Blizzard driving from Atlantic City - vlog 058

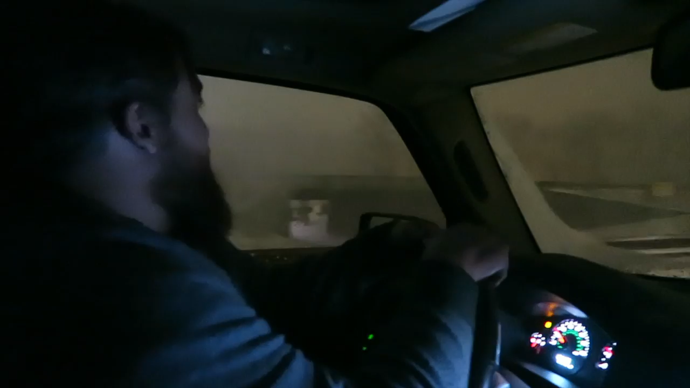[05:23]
We can barely see the road. Doing about 20. We got about 35 miles to home. Jason ate all the beef jerky.
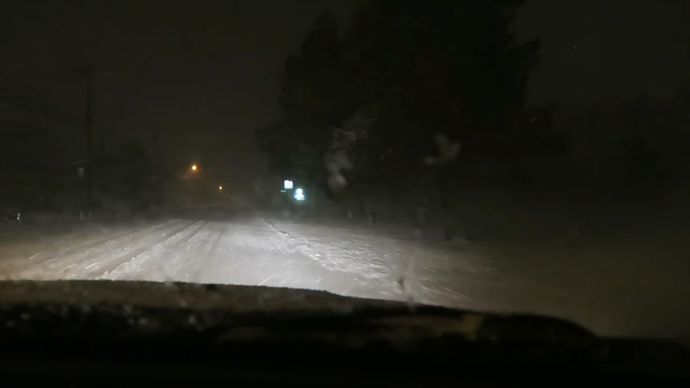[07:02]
Finally made it back to the neighborhood, safe and sound. Took about 2 hours.